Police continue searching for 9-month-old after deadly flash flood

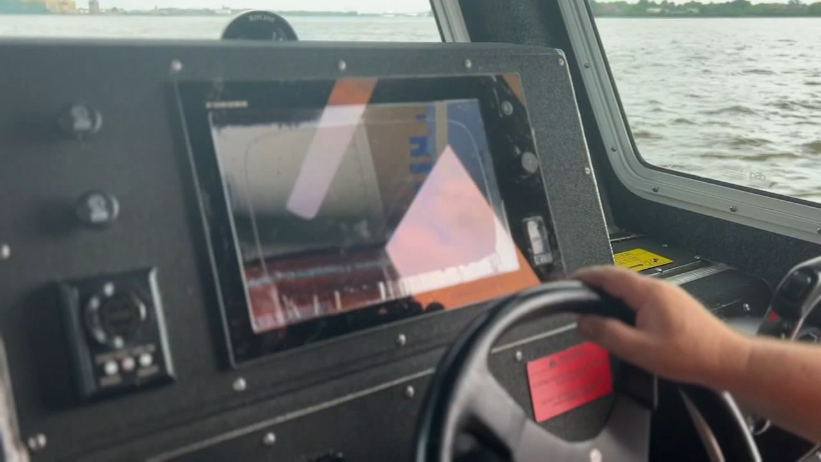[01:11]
If something's on the bottom that sticks up, you can actually see that. And sonar hoping to find the infant boy.